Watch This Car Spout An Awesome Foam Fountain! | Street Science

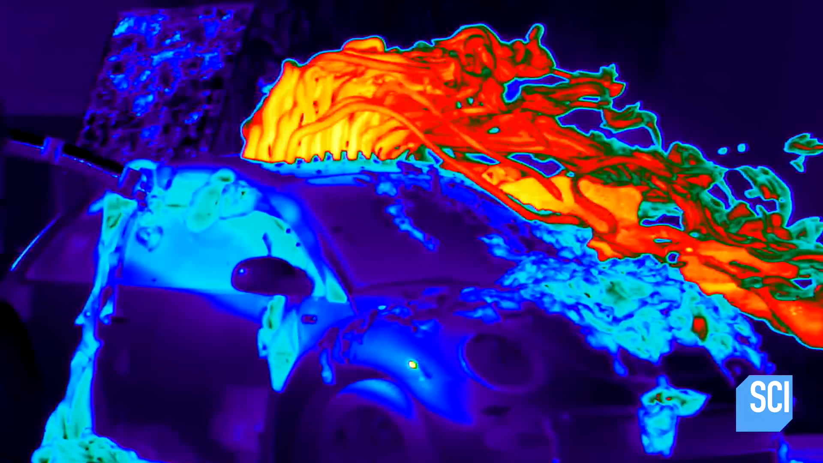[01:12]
flier stands for forward-looking infrared the camera detects infrared energy also known as heat each
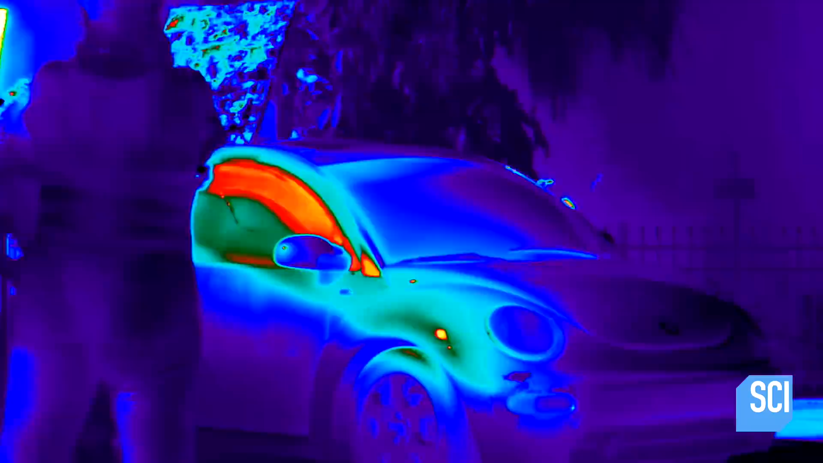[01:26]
fahrenheit when it shoots up it's crazy how dramatic the difference is
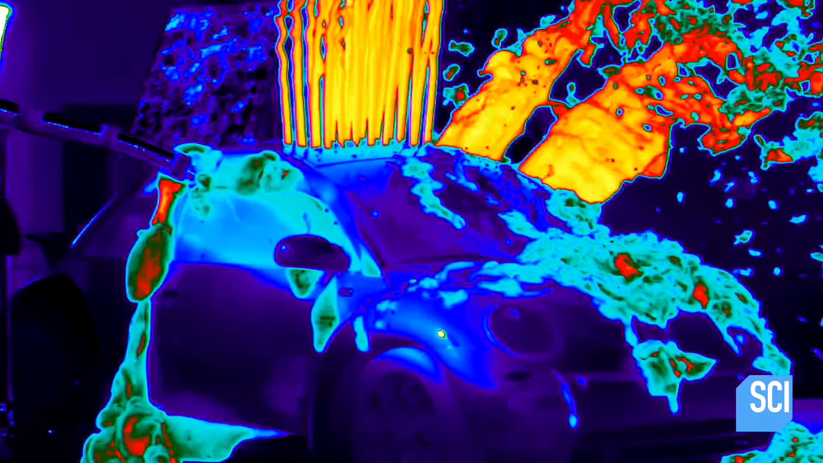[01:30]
it looks almost like lava and it has a very similar way that it kind of folds over what's even more interesting though is that as it comes
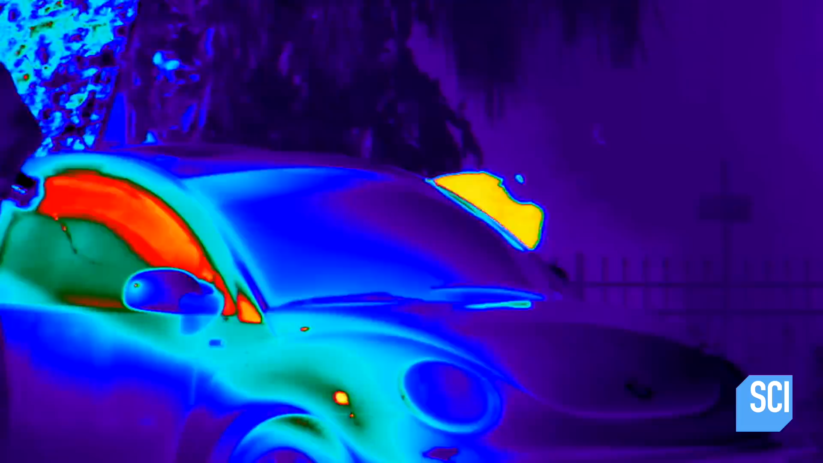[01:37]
up it's looking like it's around 120 degrees but as it lands around the surrounding area
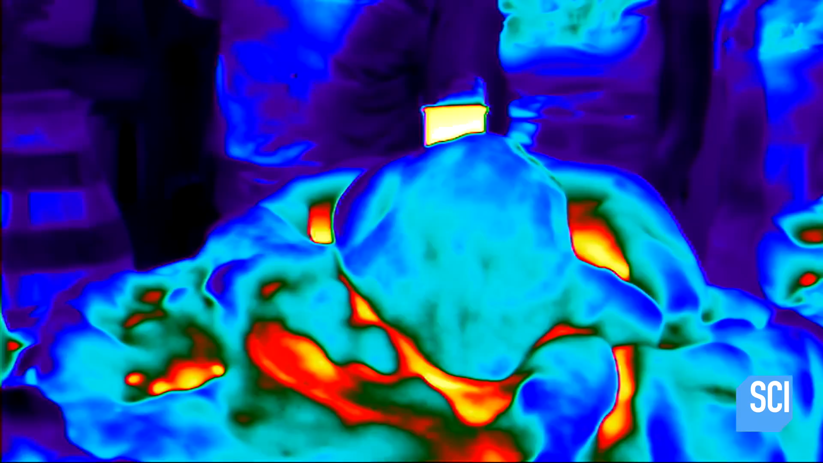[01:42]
it's like 190 degrees it's almost like as it accumulates more and more like the heat is just trapped in and it just accumulates to being much